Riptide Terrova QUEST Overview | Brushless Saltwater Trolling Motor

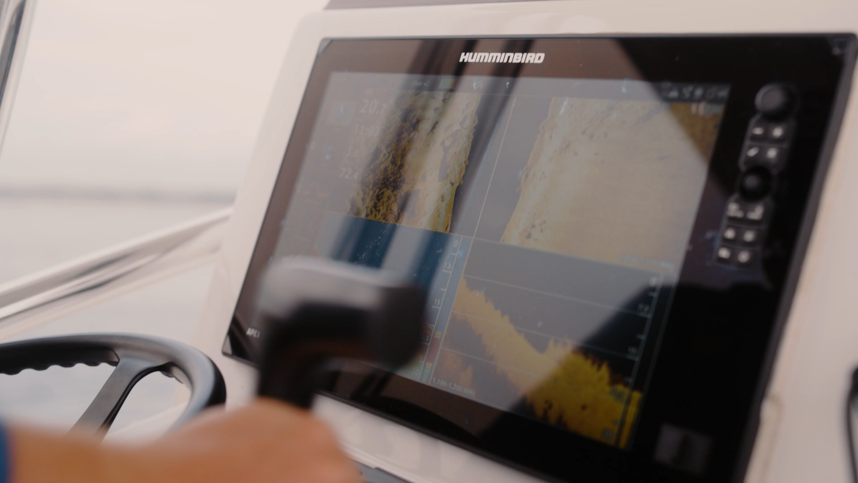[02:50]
I run an Apex unit but a lot of guys are running Helix or Solix.